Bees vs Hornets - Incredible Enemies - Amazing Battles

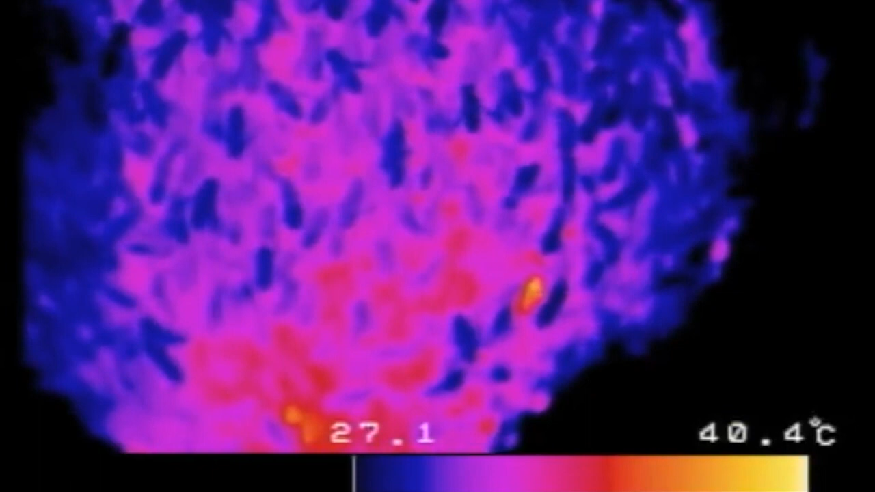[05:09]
On screen: scale top 40.4°C
Instead, as revealed by thermal photography,
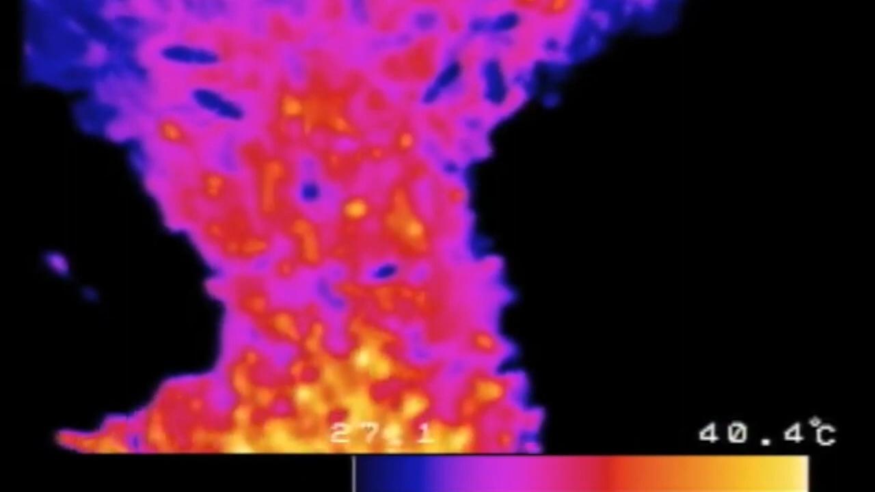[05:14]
they all begin to vibrate, gradually raising their collective temperature to 117 degrees Fahrenheit.